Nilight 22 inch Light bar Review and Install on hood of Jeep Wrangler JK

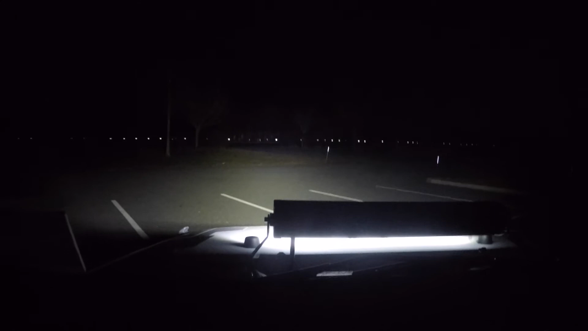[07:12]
So as you can see, I can actually drive with just this on, and I can see everything clearly. Obviously, this is for off-road use because it's very, very blinding.